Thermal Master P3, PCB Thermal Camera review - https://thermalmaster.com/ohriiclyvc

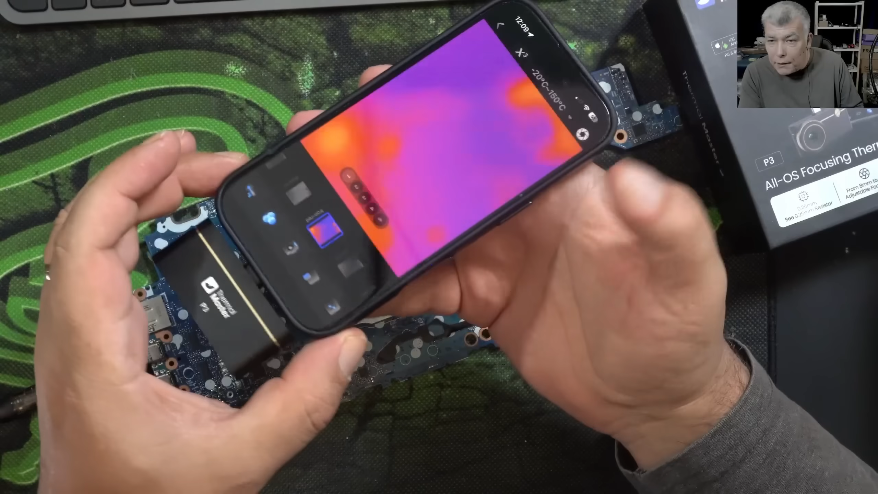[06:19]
app is installed and we have the the camera here
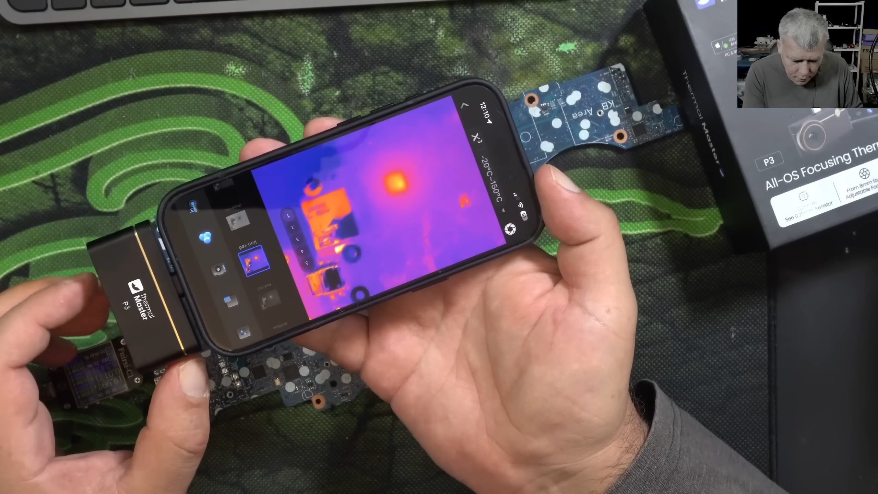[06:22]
and same like before check there we can we can clearly see that chip is getting warm we can see this component which is getting warm and you can go even closer so let's say I'm want to come here and I'm gonna use the focus now check there but tell me this is not a sharp picture of the motherboard not sure if you can see that chip that chip that chip is pulsing you can see has like short burst of current you can see that chip yeah